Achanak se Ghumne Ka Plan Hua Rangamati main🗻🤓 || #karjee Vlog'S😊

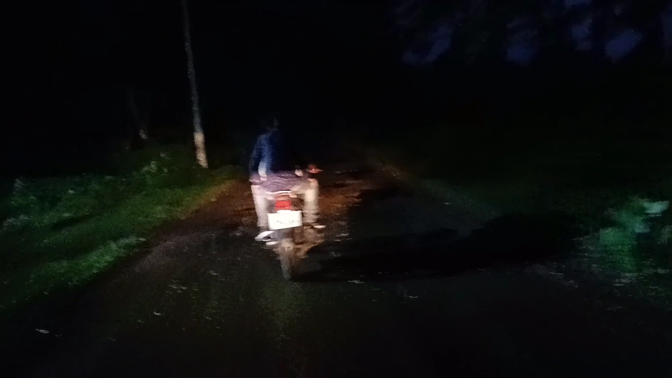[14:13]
अभी जंगल इंटर कर चुके है देख सकते हो एंधम गना जंगल हम लोग का दो बाइक स्रीप दिखाई देला है और कोई नहीं है गाइस